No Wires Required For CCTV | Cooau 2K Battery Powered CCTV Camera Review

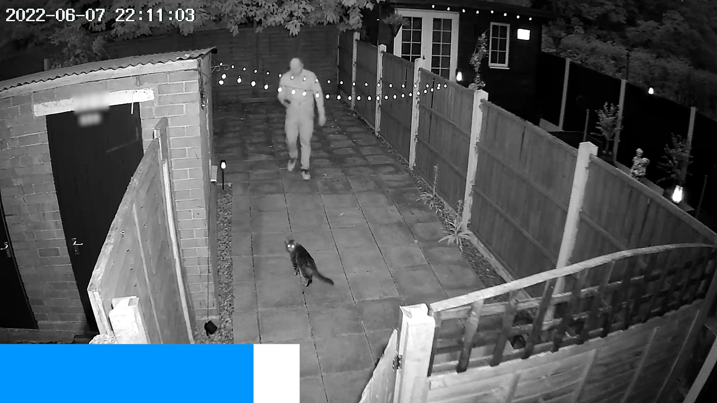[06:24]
seems to work well with the option of having it in black and white or color when we had it in black and white and we came closer to the lens then it would switch to color mode most
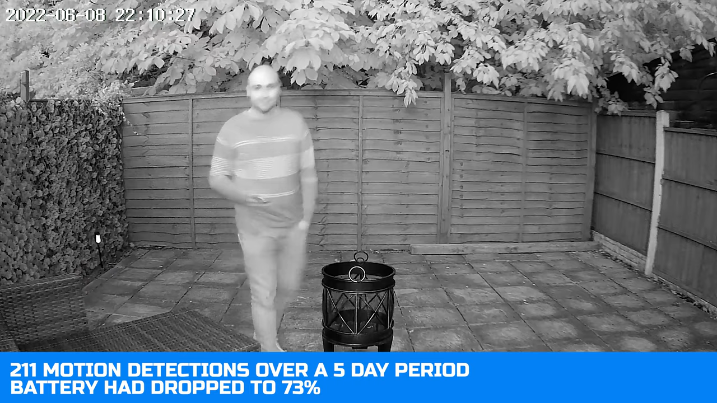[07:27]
and our battery was on 73 percent and this was over a five day period but bear in mind this was with us playing around with the head